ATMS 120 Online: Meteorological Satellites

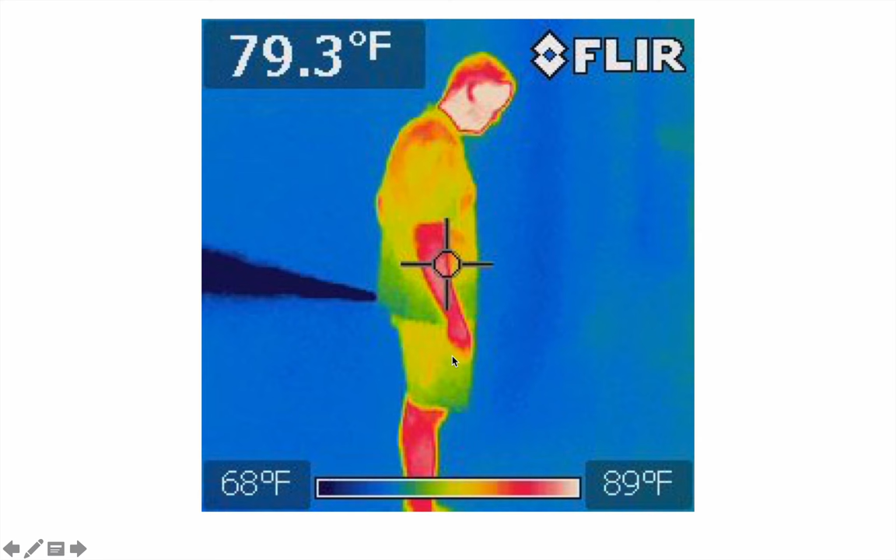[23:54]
On screen: spot 79.3°F, scale top 89°F, scale bottom 68°F
I've been squeezing it and it's blowing out really, really cold air. I think this is all that the guy did when that video was made of the infrared fart. All right. What are we doing with all of this? Well, this is what we're going to do.